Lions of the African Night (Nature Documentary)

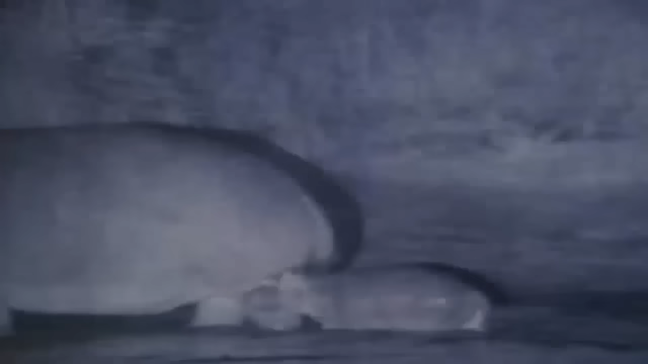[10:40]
At night, they graze on grasses and sedges along the river's edge. But sometimes, when food is scarce, they will lumber several miles inland to find enough to eat.
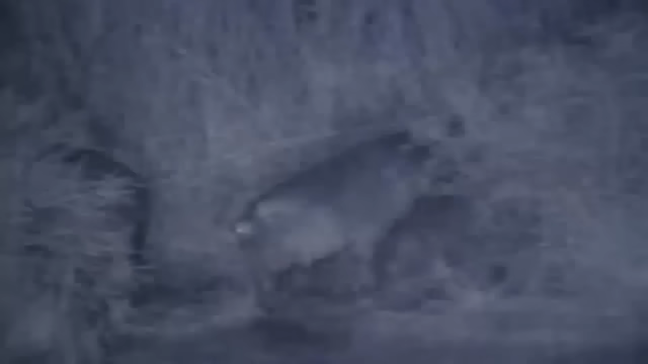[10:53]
By dawn, each will have consumed about 80 pounds of forage.
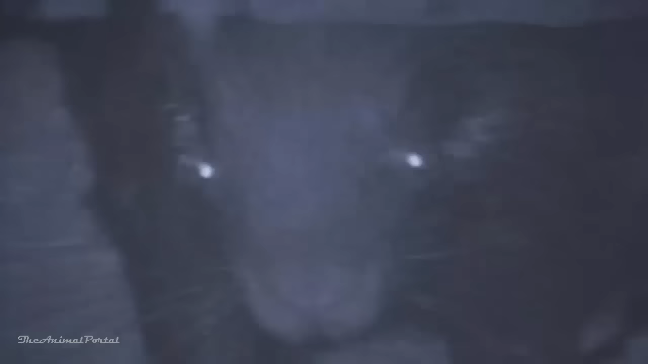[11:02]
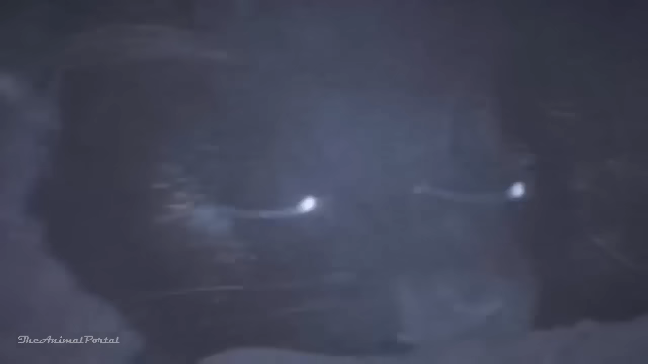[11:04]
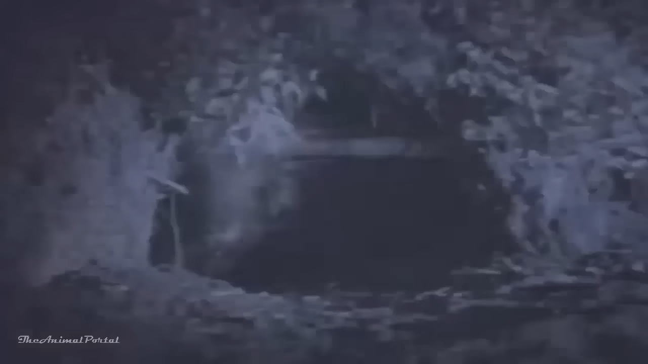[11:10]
From his burrow entrance, a porcupine tests the safety of the night before he leads his family out to feed.
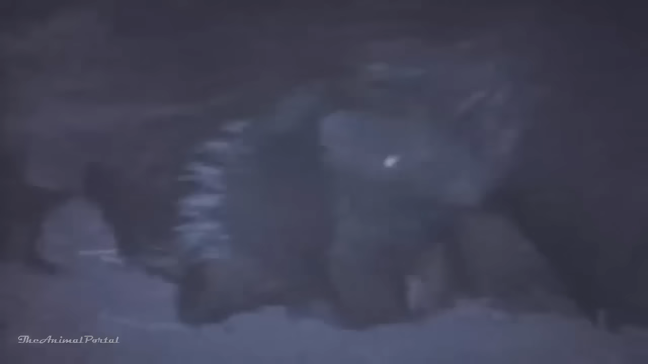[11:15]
The tiny pups, only a few weeks old, will accompany their parents along regular trails in their search for the bulbs,
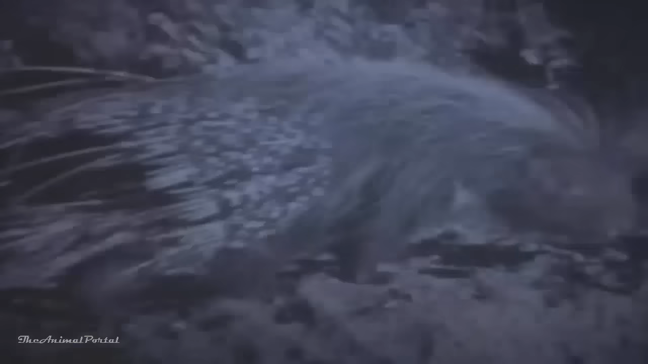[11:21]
roots, and bark on which they live.